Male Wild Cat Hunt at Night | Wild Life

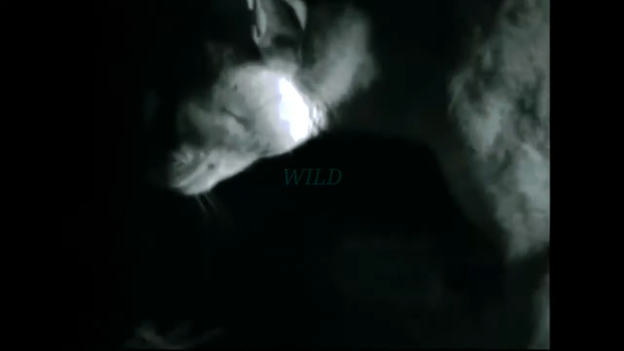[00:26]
All their senses are telling them that something dangerous is close by.
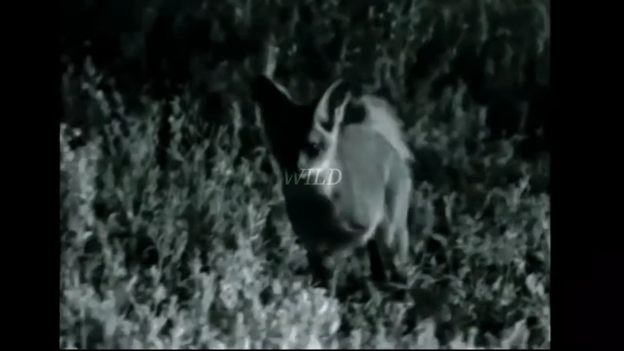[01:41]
The bat-eared foxes aren't sure what he's killed. The bat-eared
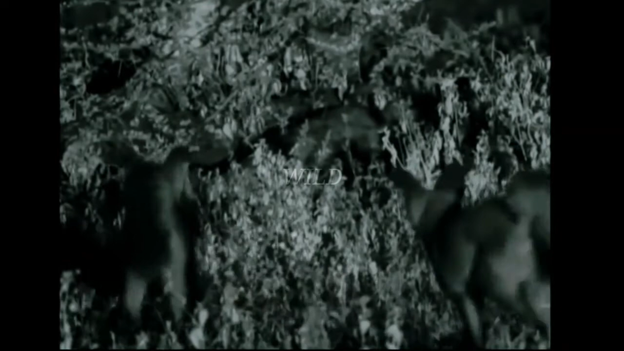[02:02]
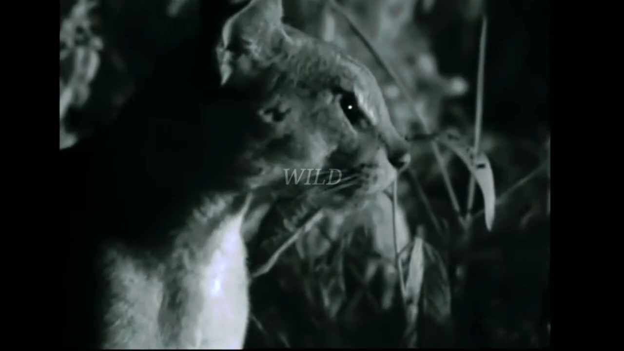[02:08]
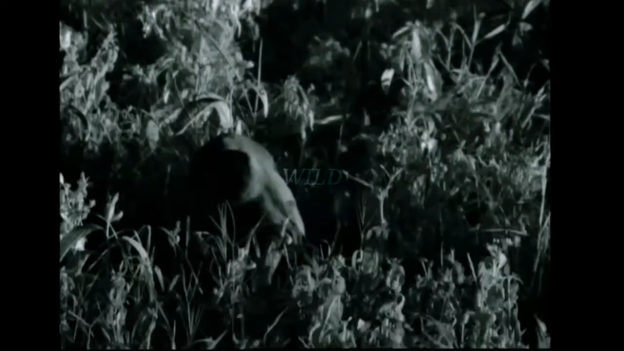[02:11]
foxes aren't sure what he's killed.
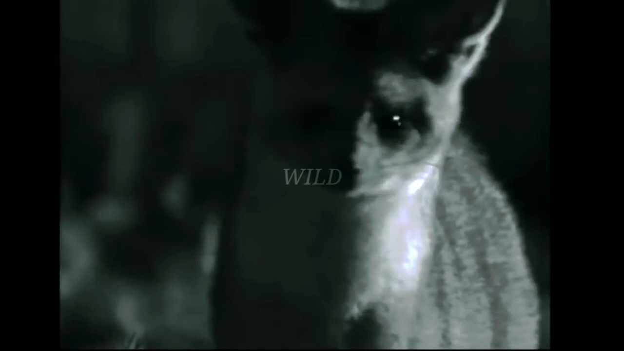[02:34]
At long last, the foxes get bored and leave him alone.